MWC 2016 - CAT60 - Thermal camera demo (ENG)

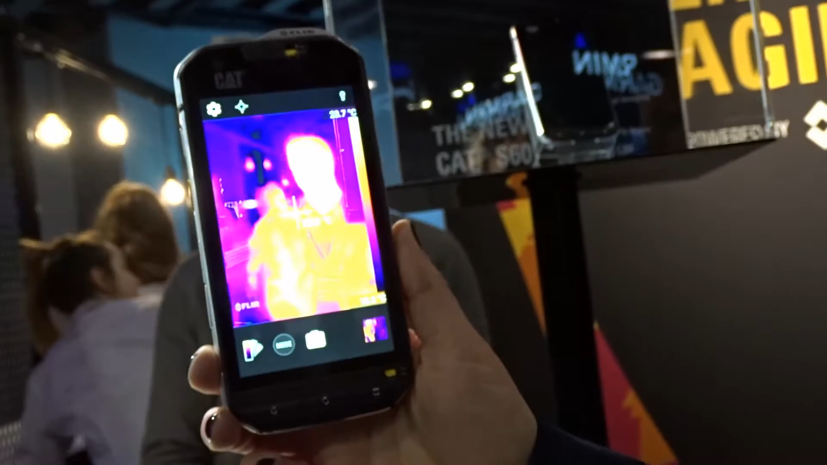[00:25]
outline from the visible camera overlaying the thermal camera which gives you that extra detail so if i
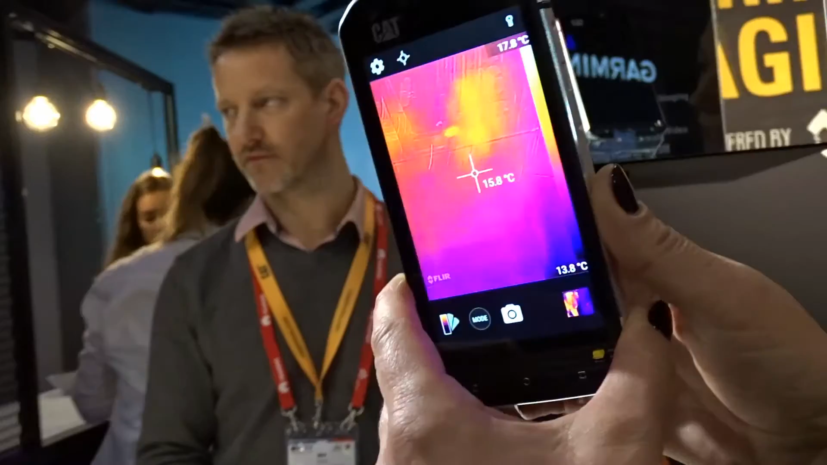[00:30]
On screen: spot 15.8°C, scale bottom 13.8°C
cover up the visible camera you can see it's just a thermal and then you need the detail
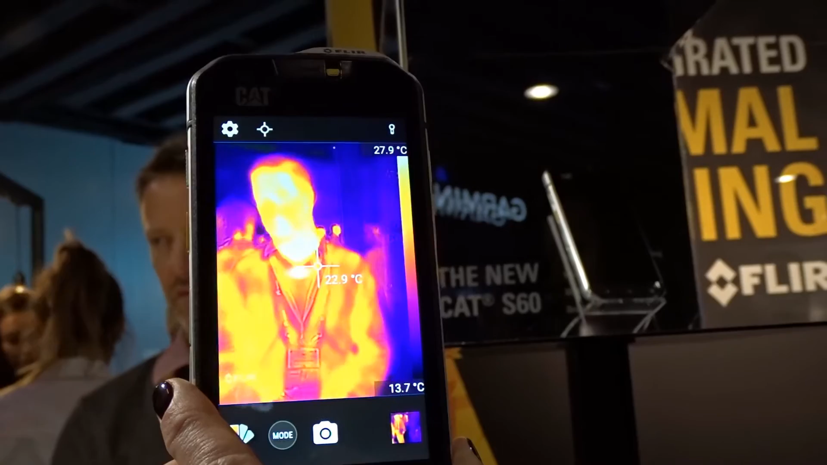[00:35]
On screen: spot 22.9°C, scale top 27.9°C, scale bottom 13.7°C
from the visible camera as well and if i go into an image that's been taken i can actually overlay
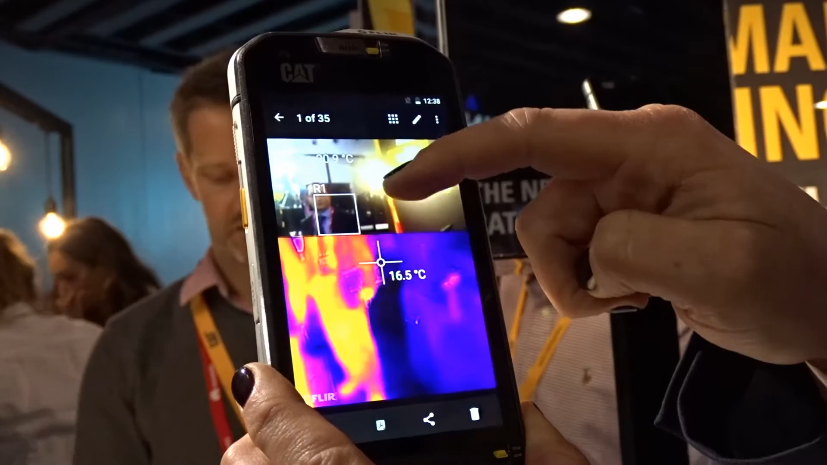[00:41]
On screen: spot 16.5°C
the two every pixel within that image has the temperature reading saved on it so obviously this is where this was but i can go back to it afterwards
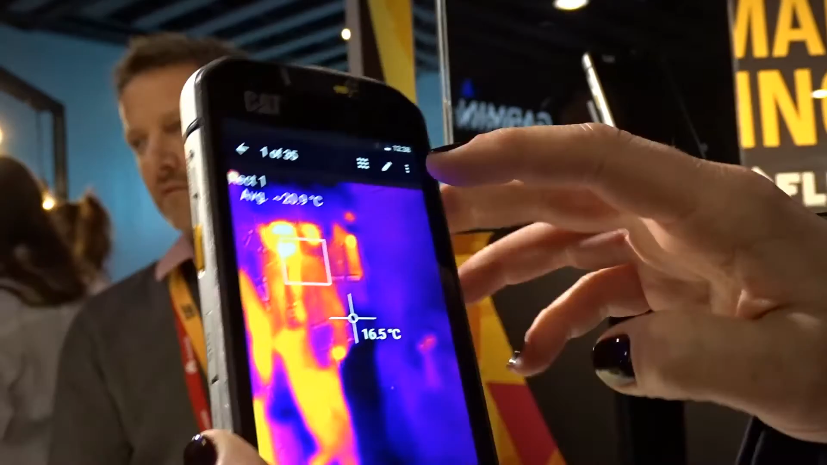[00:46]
On screen: spot 16.5°C
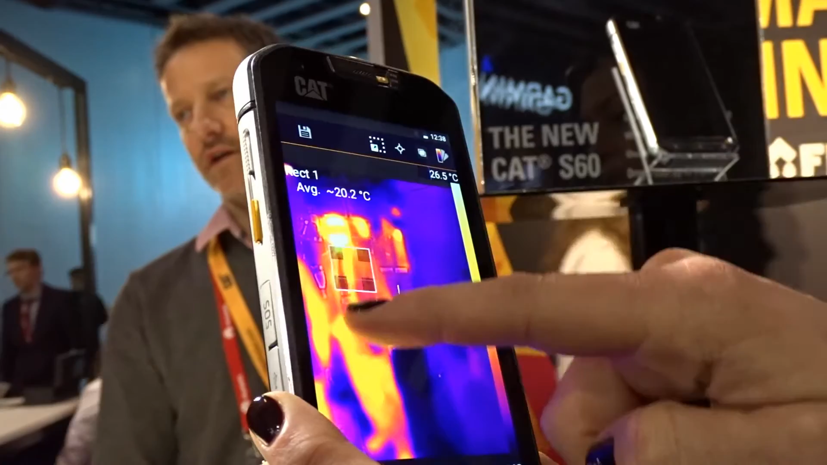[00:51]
and check different parts of the image for its temperature
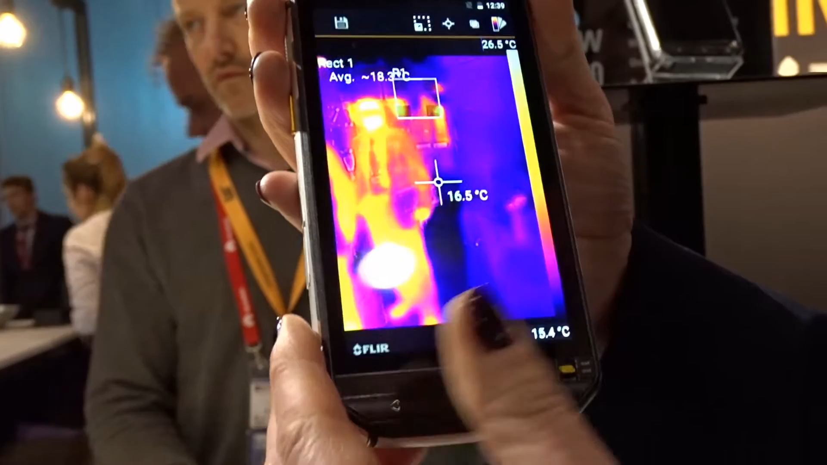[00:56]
On screen: spot 16.5°C, scale top 26.5°C, scale bottom 15.4°C
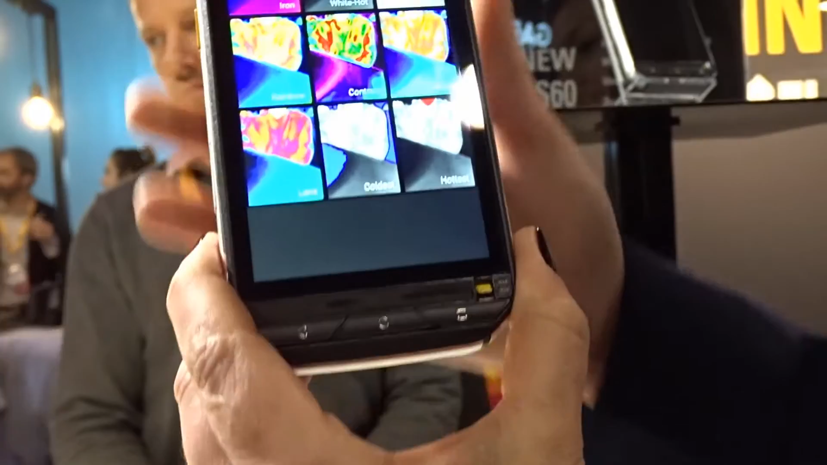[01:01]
it's got nine different colors that you can work with
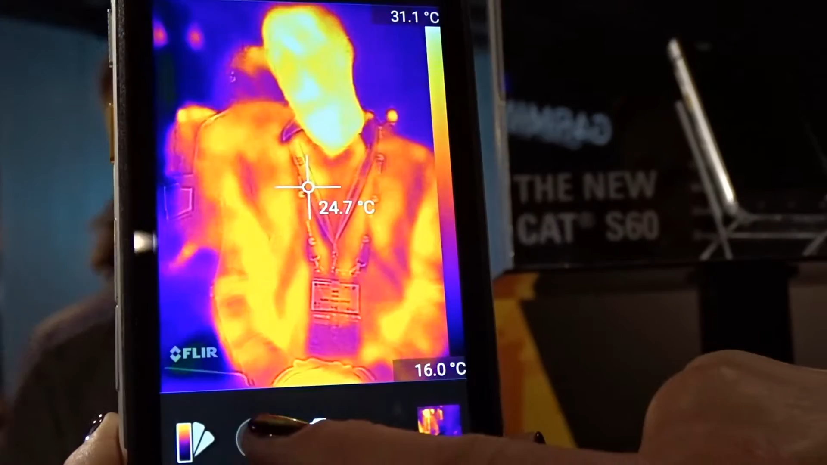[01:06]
On screen: spot 24.7°C, scale bottom 16.0°C
you can photo video or time-lapse thermal